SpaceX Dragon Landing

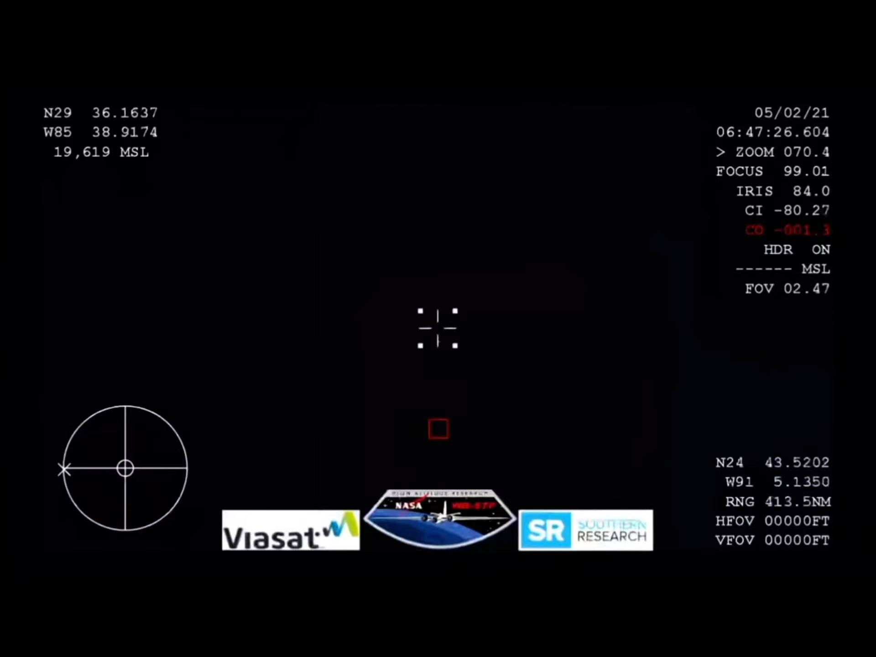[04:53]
And this view from our WB-57 aircraft with its thermal imaging cameras, we will be looking for the
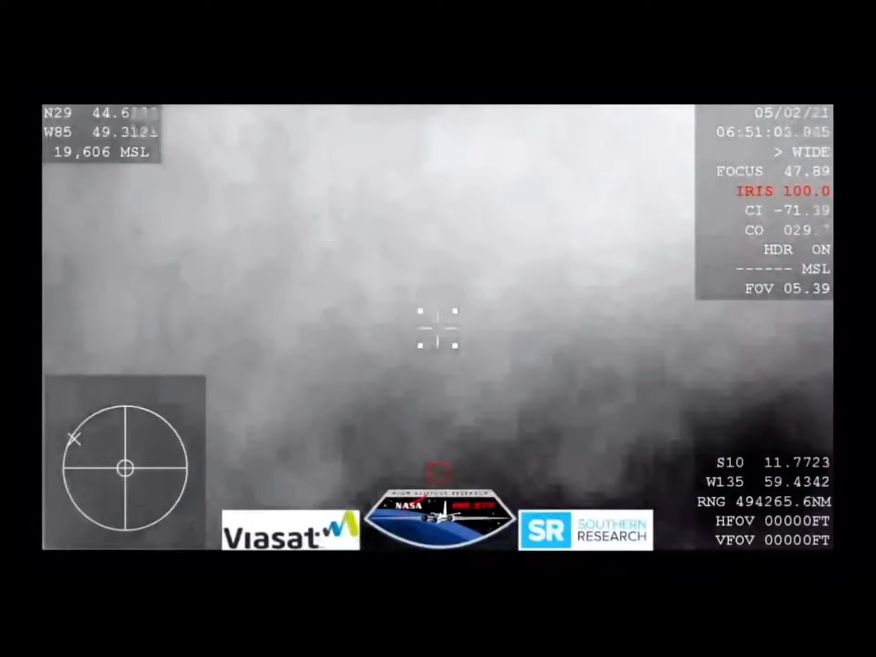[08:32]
Those two drug shoots should deploy at 18,000 feet in altitude. Crew Dragon will be moving approximately 350 miles per hour. Dragon SpaceX, recovery team reports visual.
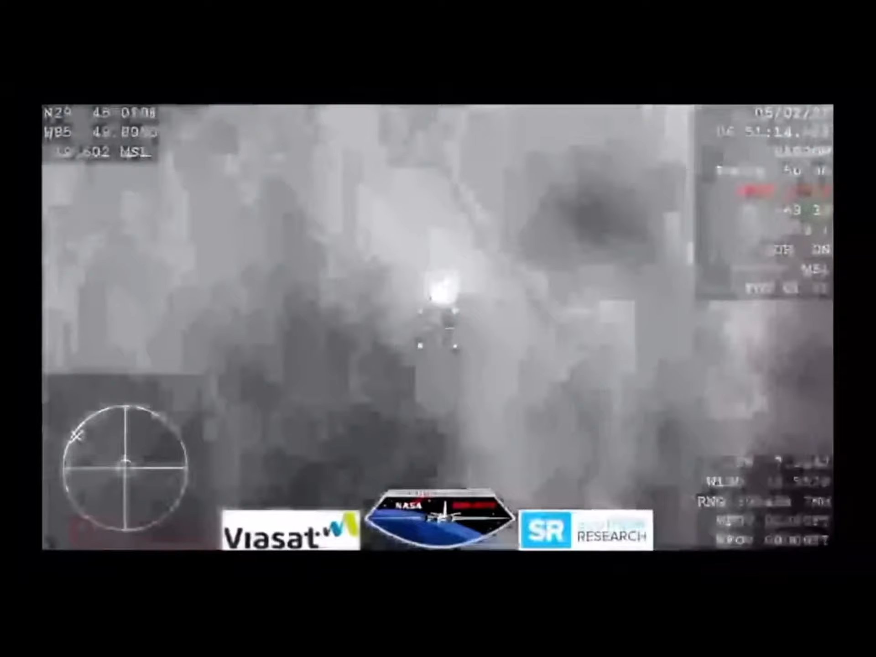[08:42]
Good news. We're at 20 kilometers. Seats are rotating.
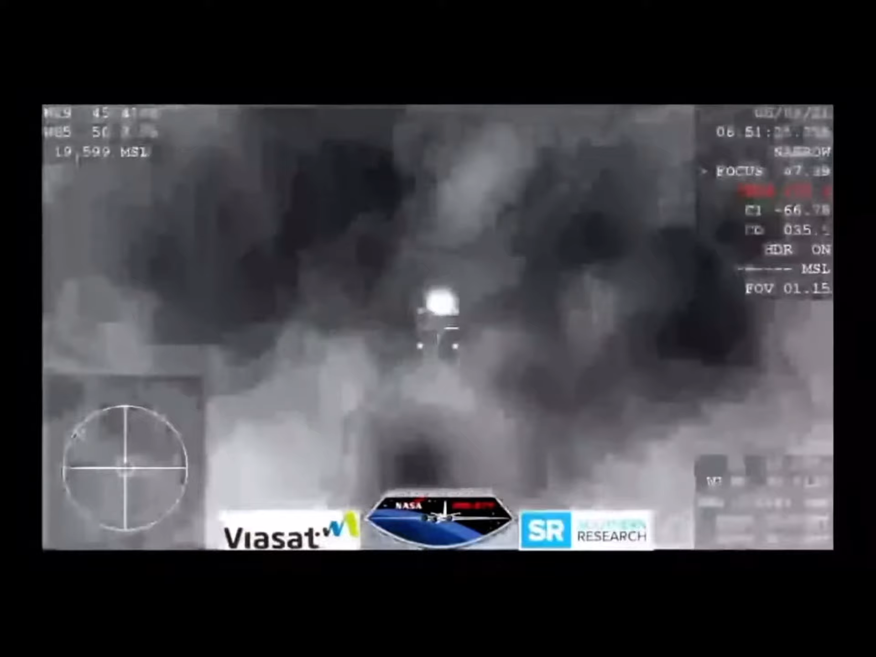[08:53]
SpaceX copies on the seat rotation. And the seats are rotating into the proper landing position. We saw them a little bit more reclined earlier facing the top of the capsule. And now they are more forward facing towards that side hatch. We also got confirmation that the recovery teams can also now see Dragon coming back. 13 kilometers. Braced for drogues.
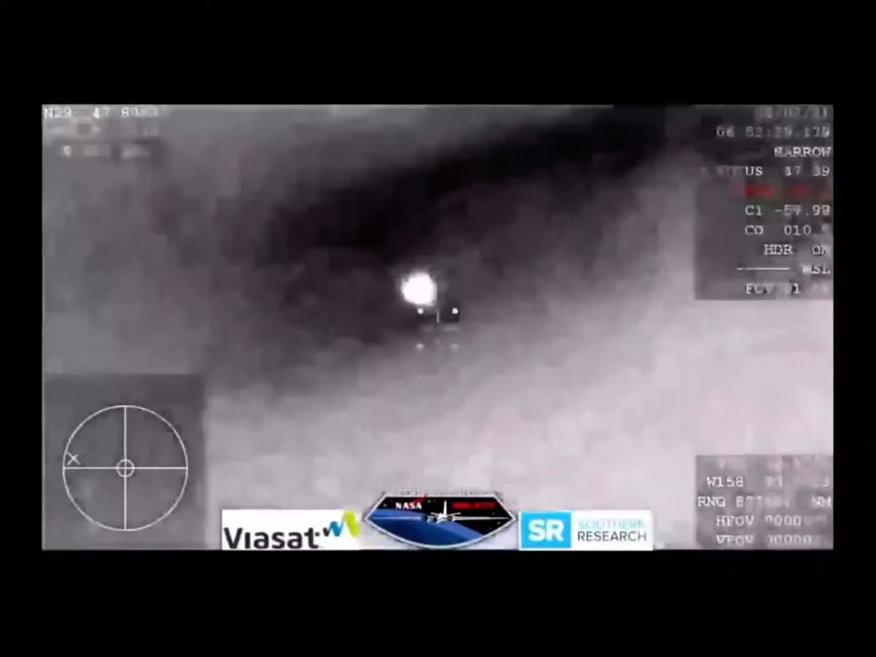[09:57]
Perry, Congress, ph pessoas, So we are waiting for confirmation that the drogue chutes have deployed.
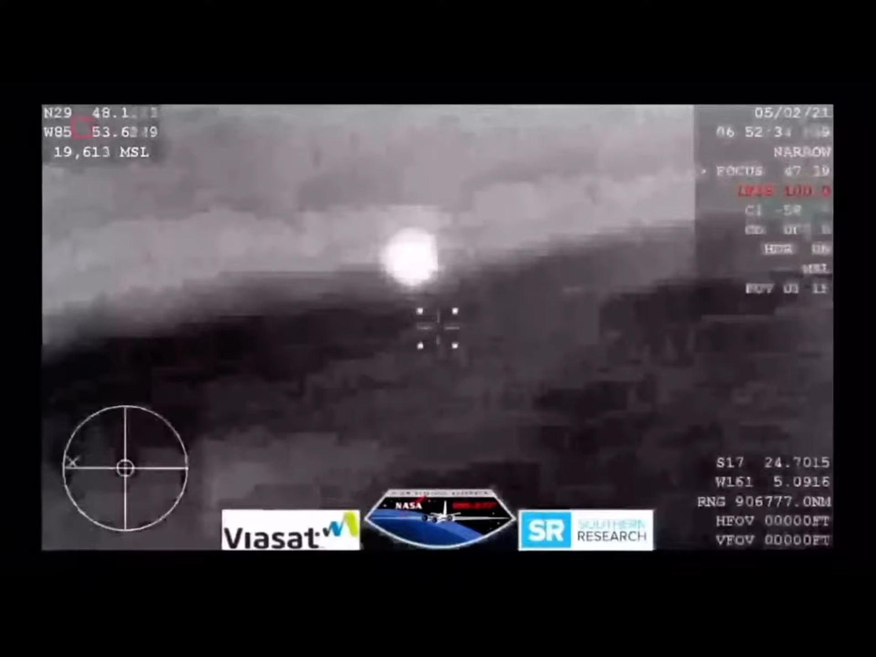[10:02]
We are expecting them to deploy any minute now. And it looks like those might be our drogue chutes.
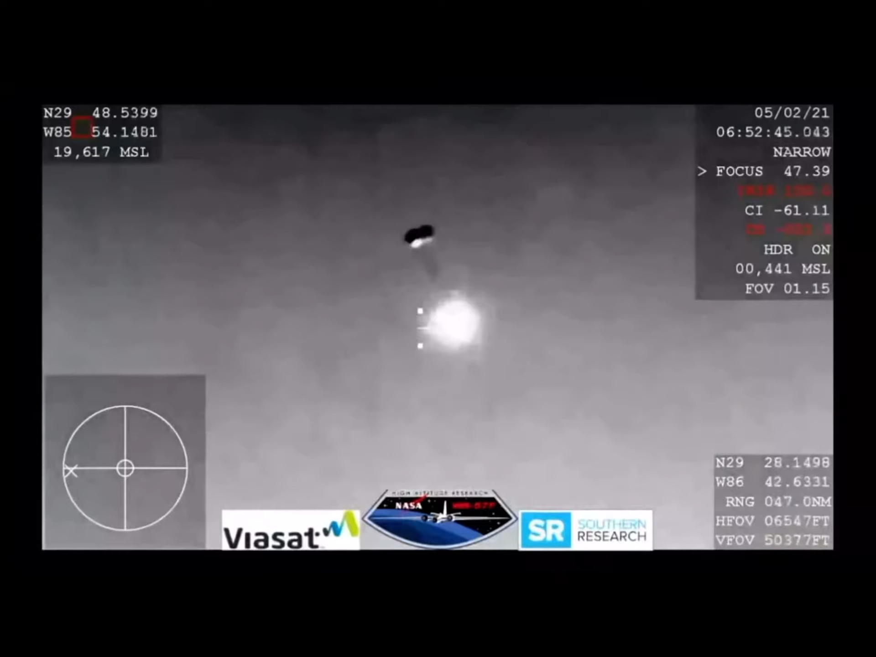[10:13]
Visual two chutes. SpaceX from Resilience, we show good drogues.
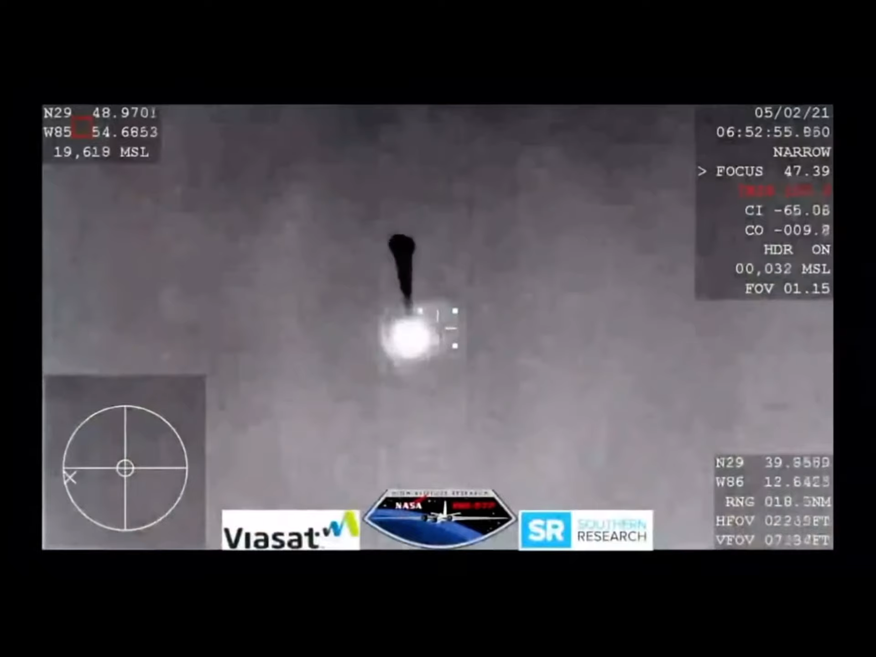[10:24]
SpaceX copies and concurs nominal descent rate on two drogues. Continuing to hear good news after good news, two drogue chutes have deployed. Everything looks nominal and we're slowing the Dragon vehicle down. We are expecting the four main chutes to deploy within the next minute.
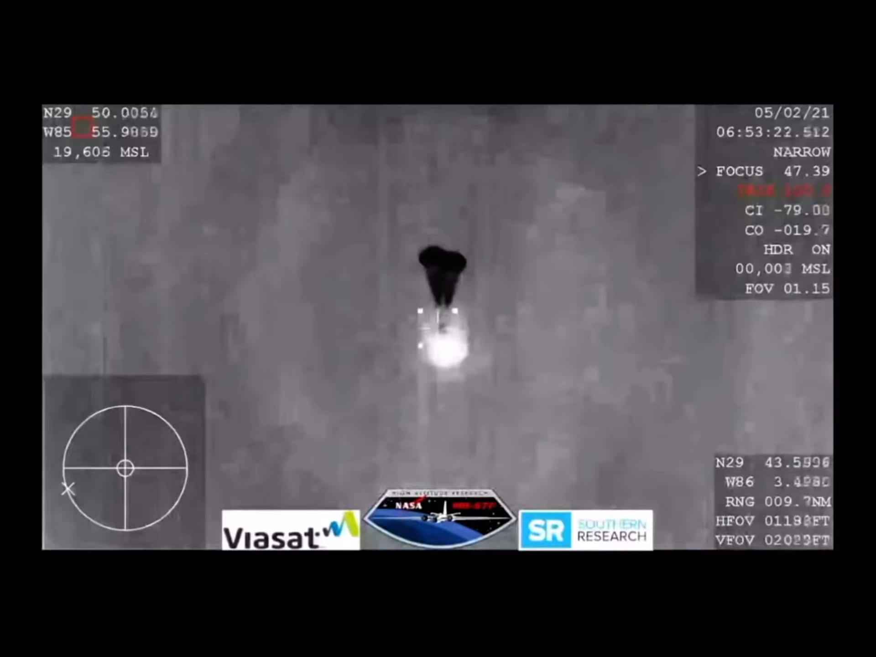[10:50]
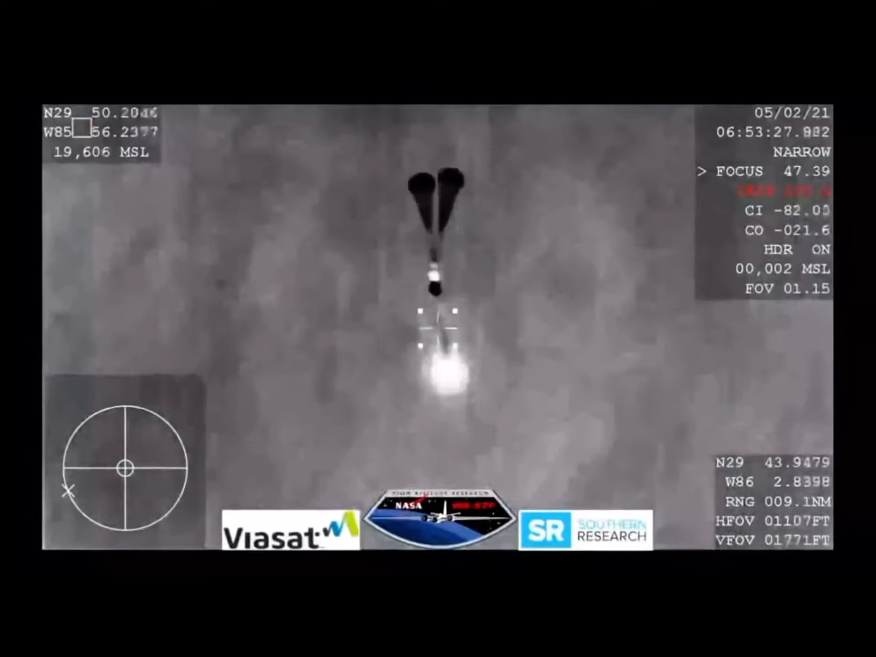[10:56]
And those four drogue chutes, oh, you can see them being pulled out now.
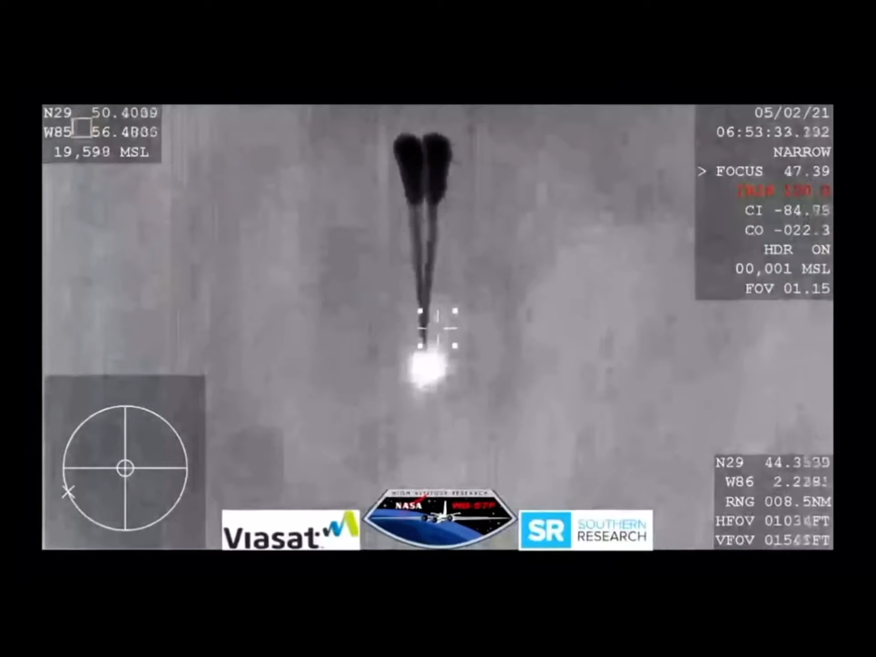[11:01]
Visual on four mains. And Resilience copies and we see a nominal descent rate.
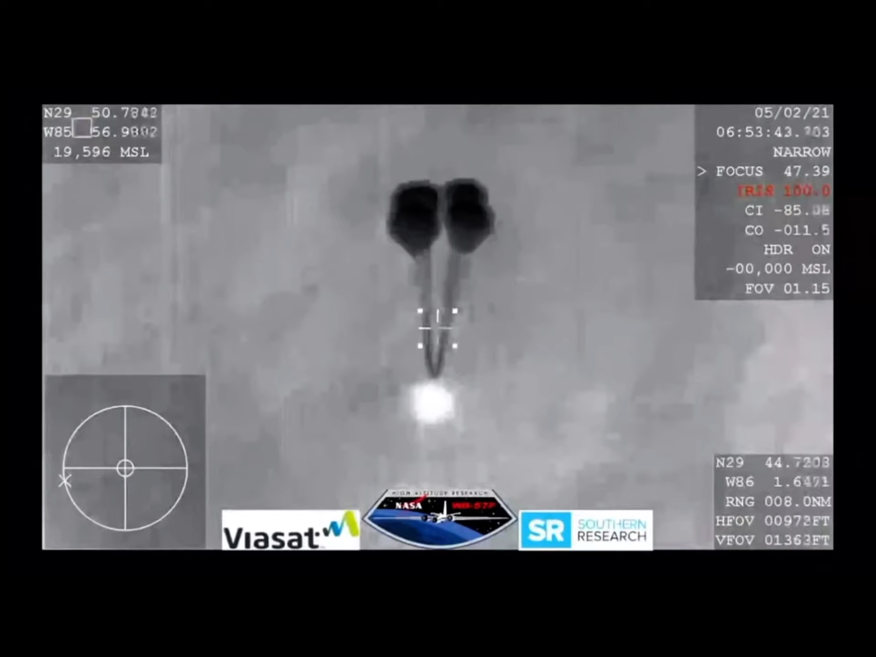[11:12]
SpaceX copies and concurs nominal descent rate.
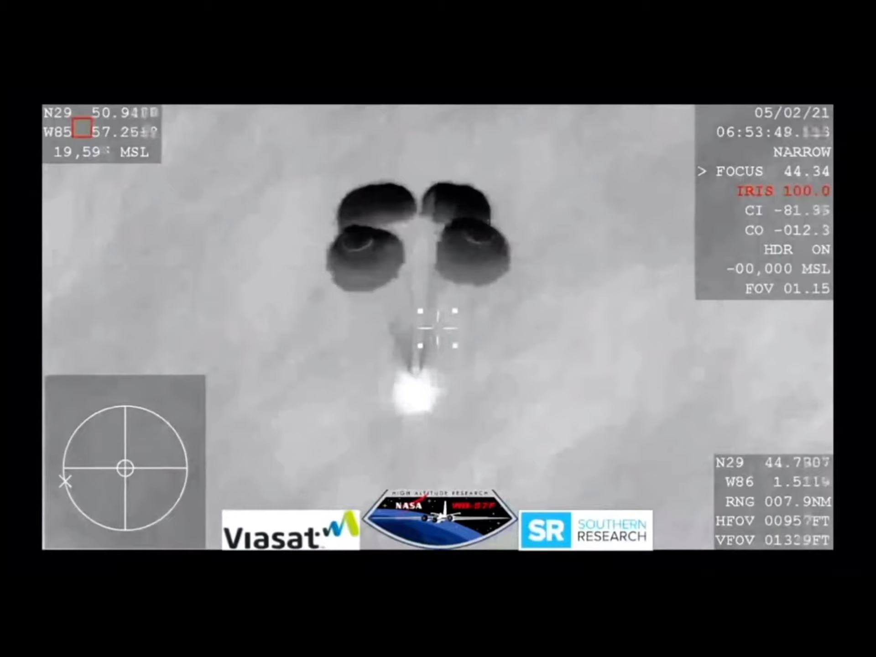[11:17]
And this view coming from the WB-57, very clear image of those four main parachutes slowing the vehicle
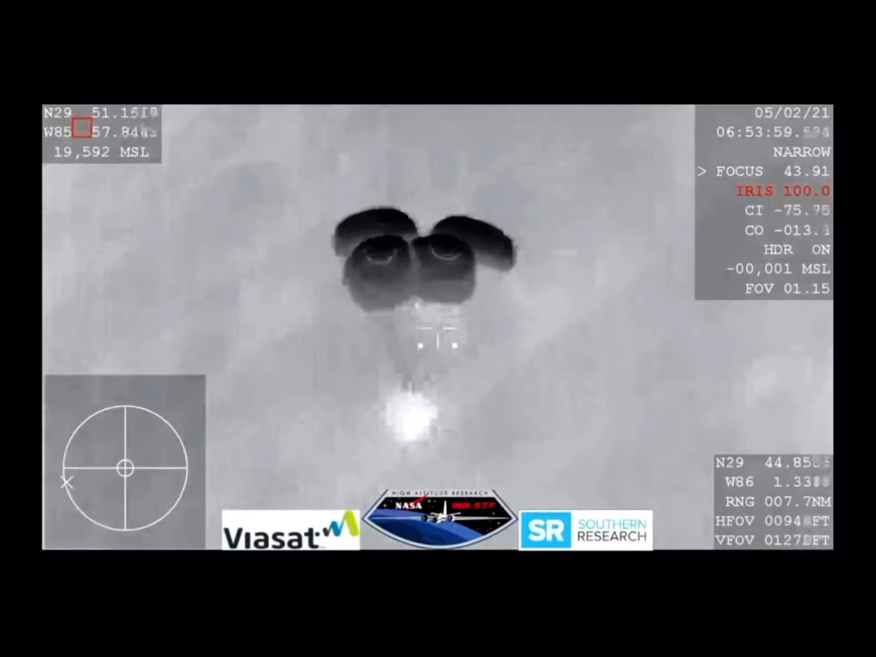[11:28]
down to what will be about 16 miles per hour prior to splashdown just off the coast of Panama City, Florida.